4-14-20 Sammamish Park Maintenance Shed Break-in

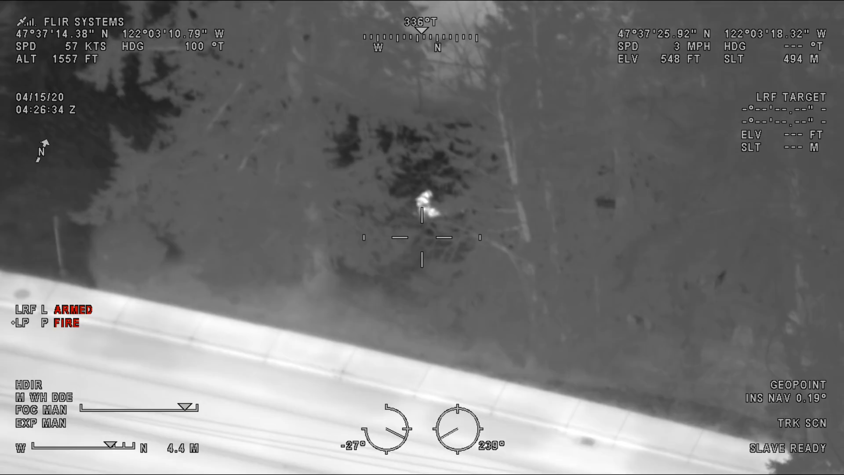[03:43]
Yeah, 2X3, we're talking to this kid now.
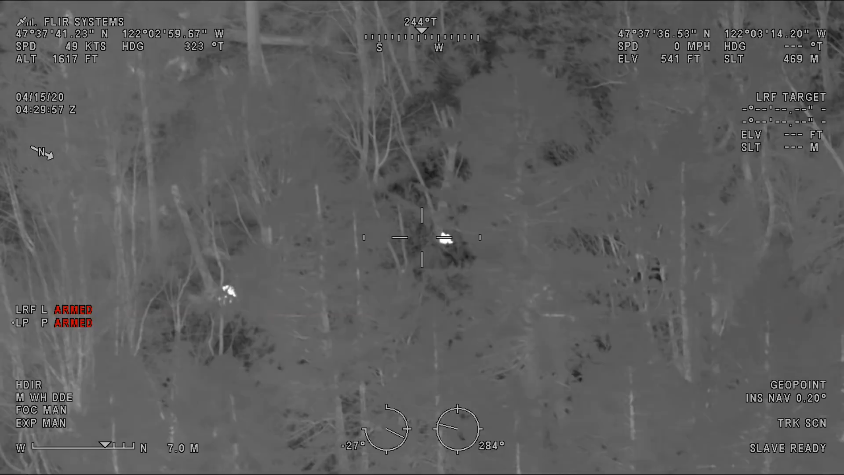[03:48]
He's saying they broke into the shed to try to track us. Yep, that's what I'm getting. So that very next tree that you come to is where he's at. The very next tree off to your, now it's going to be off to your right.
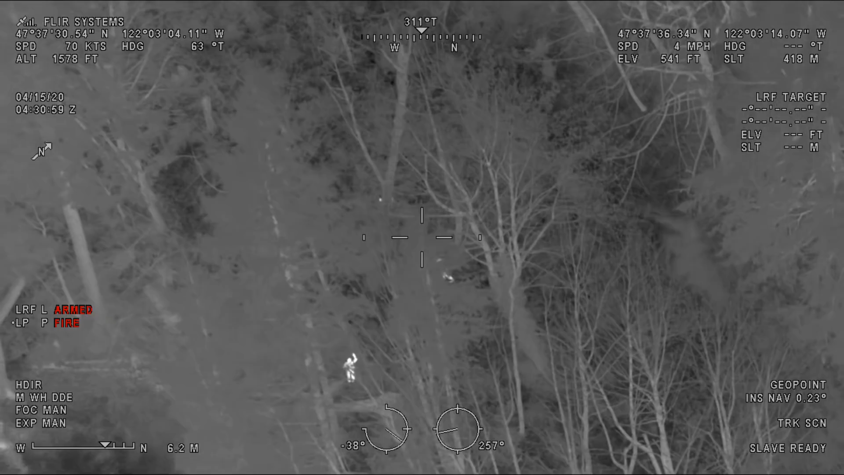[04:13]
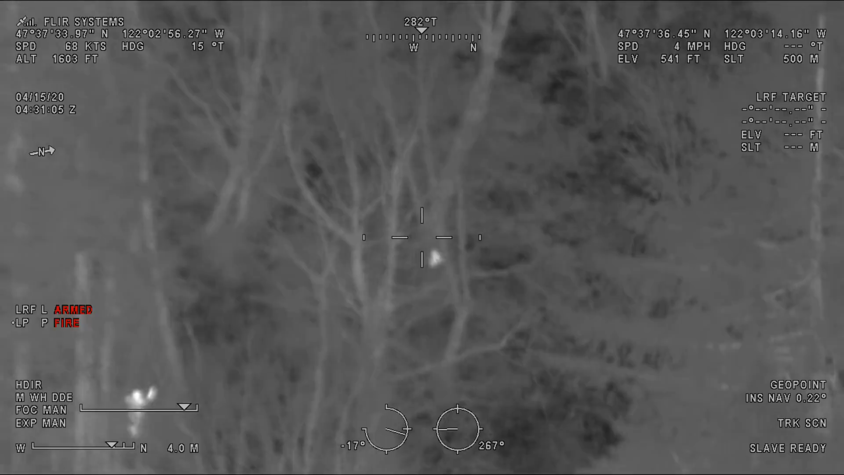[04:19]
Yep, you're heading in a good line, just that tree at the base of it right there.
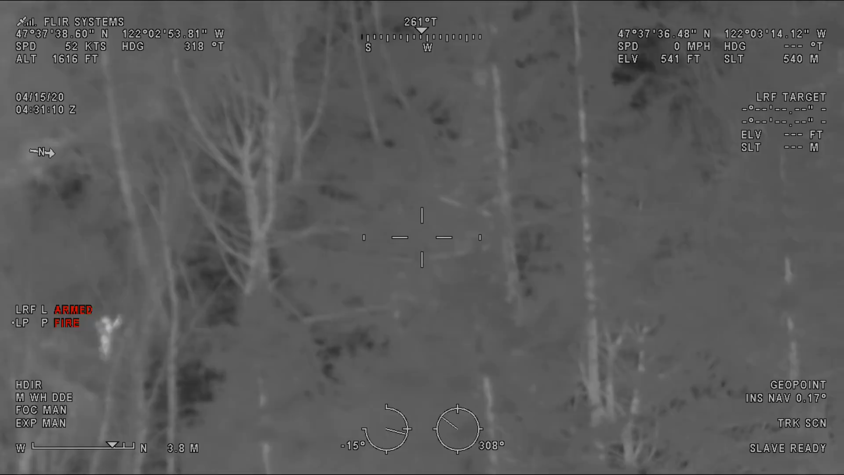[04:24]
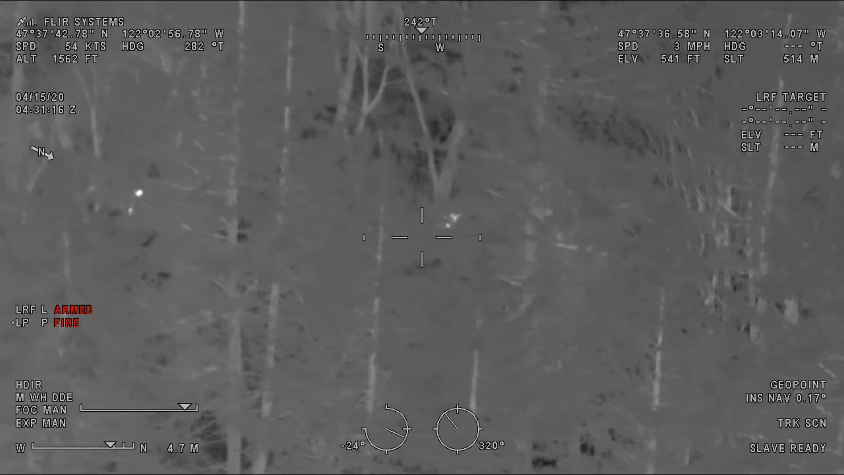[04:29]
Garney 1, he's making contact with him.
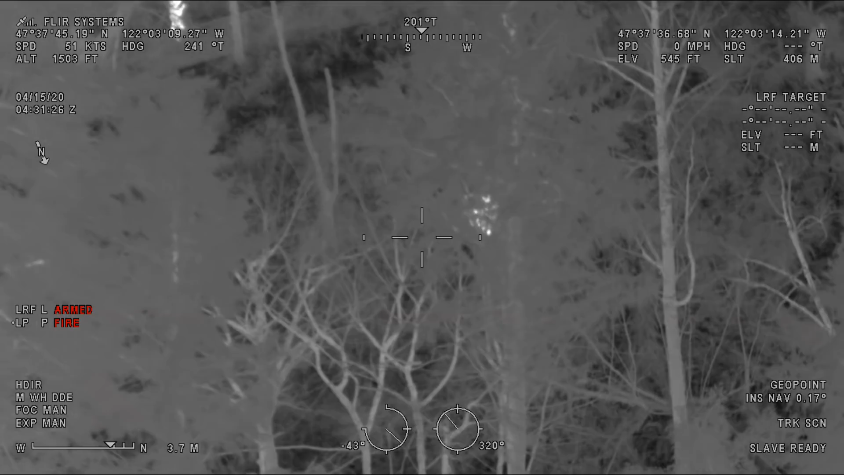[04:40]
Let's go.
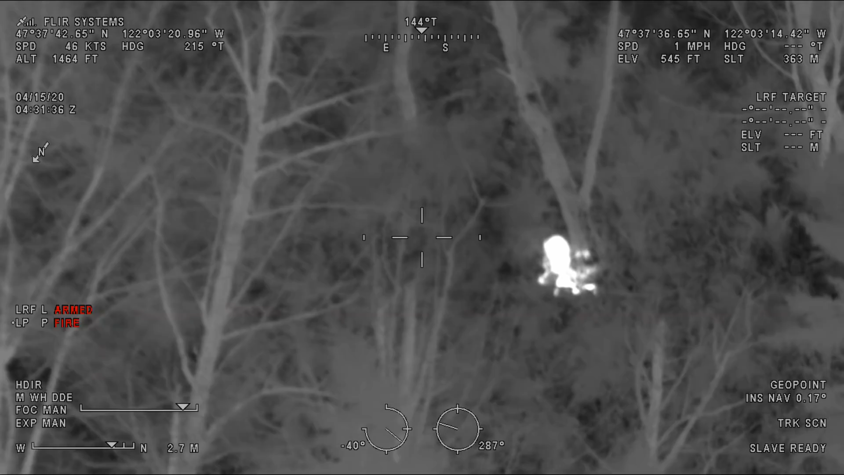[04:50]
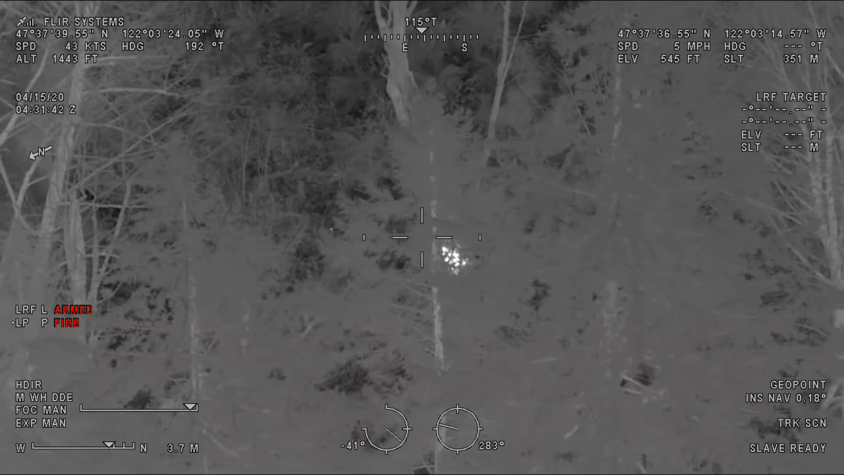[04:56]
Let the bay track on this tree.